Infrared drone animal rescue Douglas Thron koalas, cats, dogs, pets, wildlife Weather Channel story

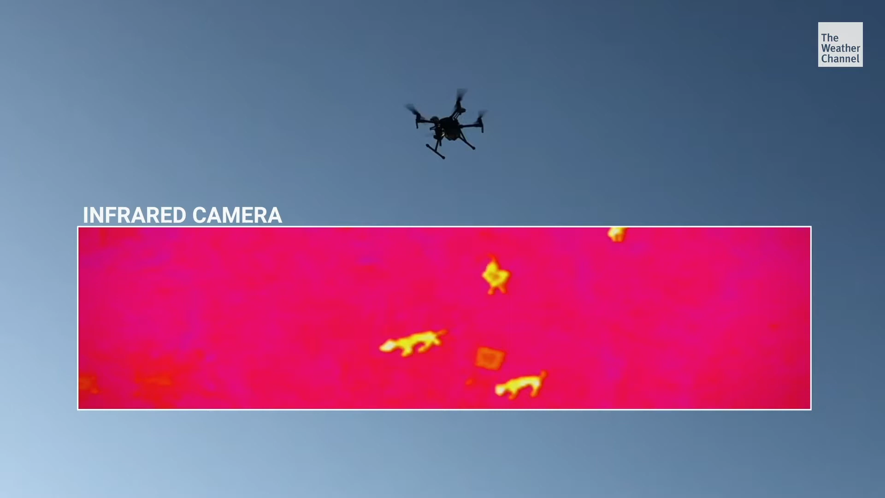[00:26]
of the animal I've also mounted spotlights on the drone so it's almost like a police helicopter and then
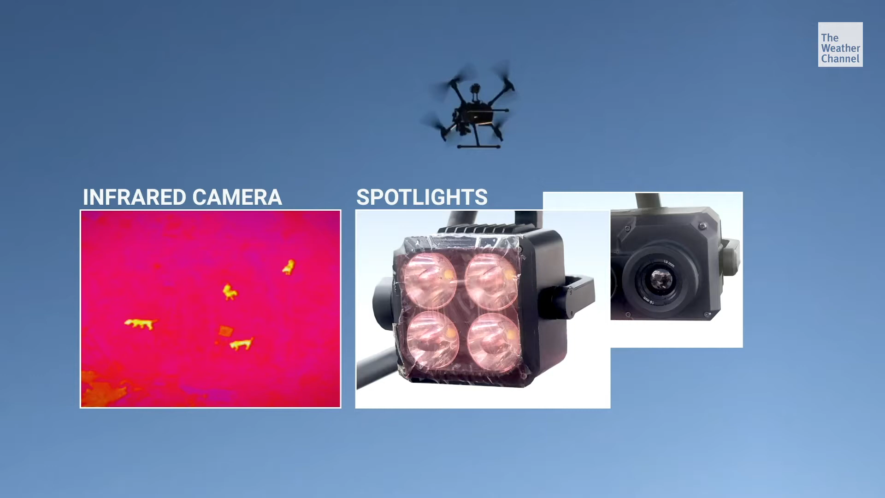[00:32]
I also have a hundred and eighty times zoom lens so I can see the condition of the animal.